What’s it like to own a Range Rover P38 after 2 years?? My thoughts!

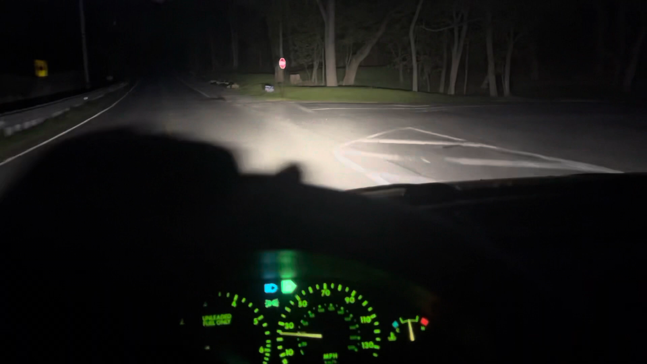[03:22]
But, yeah. Anyway, these headlights are really, really bright. And world of difference from the stock lights. You know, you can't really go wrong. I think it's $100 for the high beams. $100 for the low beams. $100 for the fog lights. Like I said, Headlight Experts sent them out. Really appreciate it. I did put them on my Discovery as well. You know, no complaints.
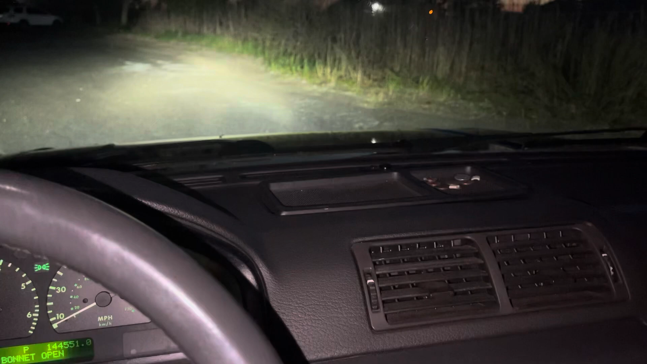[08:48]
So, yeah, look how bright those headlights are. Yeah, so that's pretty much going to do it for the video. I hope you guys stuck around.